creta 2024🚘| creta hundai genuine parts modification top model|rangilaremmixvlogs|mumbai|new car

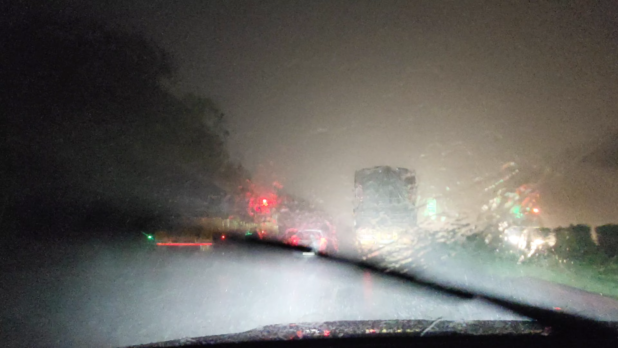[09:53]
यह चोटी मुटी गाड़ियां खराब सड़कों पे भी दोड़ रही है दुबा की तीम बजी और हम घर को पहुंचने के लिए धीरे धीरे आगे बढ़ रहे हैं और धीरे धीरे हम हमारे घर की और पहुंच गए हैं वो दूर से दिख रहा है मेरा घर और